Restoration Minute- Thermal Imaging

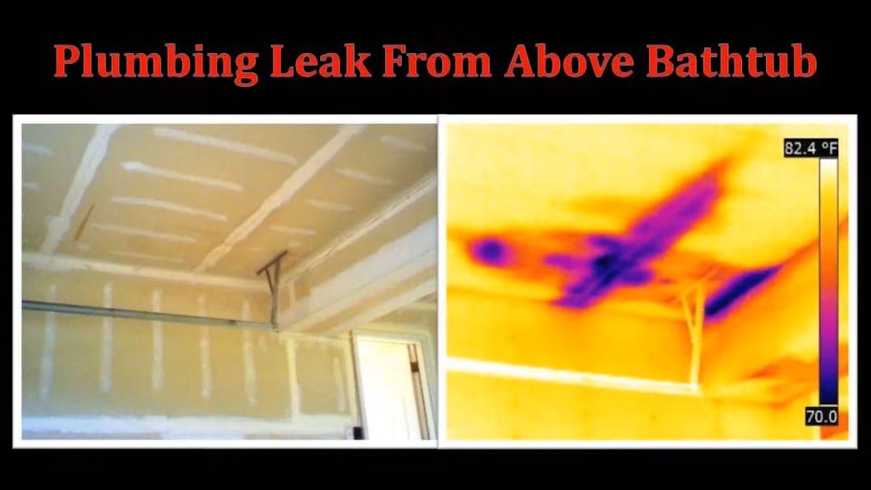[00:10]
On screen: scale top 82.4°F
home or business after a disaster we use thermal imaging cameras to follow the path of water damage at your property the image shows temperature differences between the objects in the room to see where the water has traveled this has been a panhandle cleaning and restoration restoration minute